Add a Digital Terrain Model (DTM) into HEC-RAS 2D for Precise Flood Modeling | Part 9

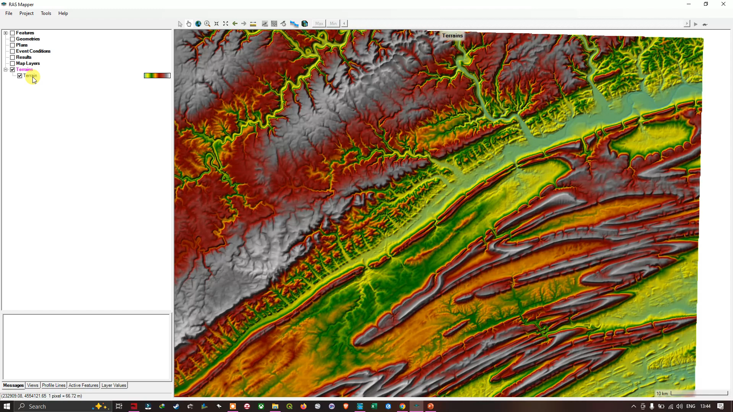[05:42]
and I'm gonna click this option now I'm gonna click this plus option here and now I'm gonna click this particular file called terrain 50 dot DTM dash 20 feet so we're gonna select this DTM and I'm gonna click open
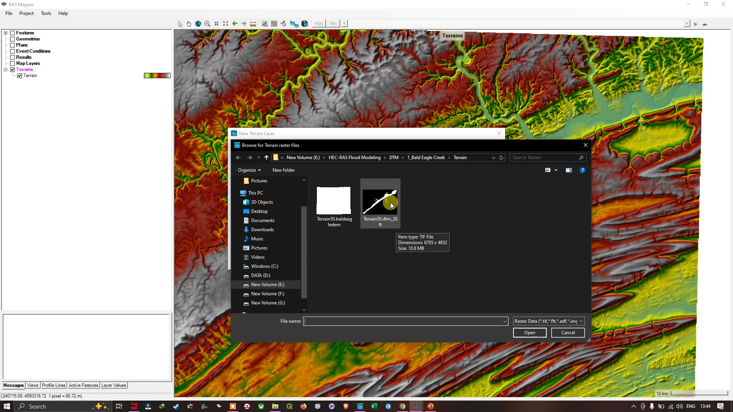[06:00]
and once you did that we're gonna leave it at the rest as the default here and you can also rename the file name here so for example you can enable the file see the file name here so I'm gonna mention mentioned as a I'm gonna mention it as a terrain DTM 20 feet so I'm gonna click this option here and I'm gonna mention as terrain so you can able see that terrain DTM dot mentioned as 20 feet
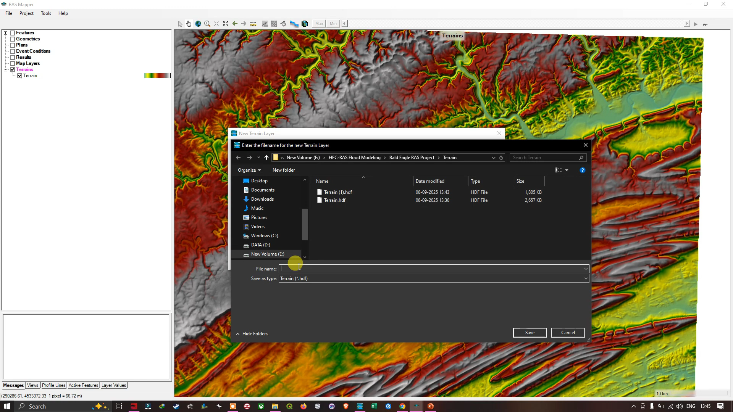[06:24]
so I'm gonna click save and once you did that I'm gonna click this option called create
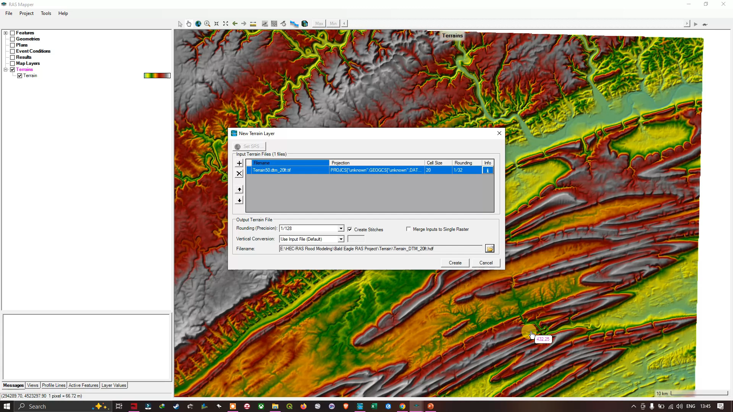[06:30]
so now it's gonna create our the terrain here so this is a high resolution DTM here so I'm gonna close this and let